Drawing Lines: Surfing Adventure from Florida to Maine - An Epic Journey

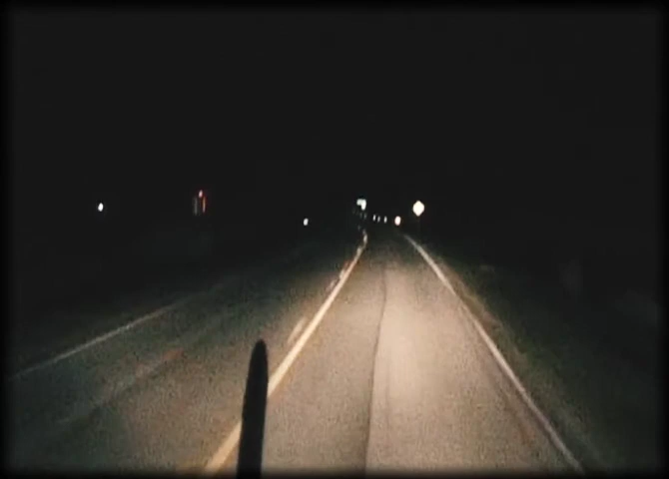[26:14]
Leaving Pensacola, the guys drove north, getting as far away from the storm as they could. Later that night, Hurricane Ivan slammed into the Florida-Alabama border, packing winds of 130 miles per hour and waves up to 50 feet.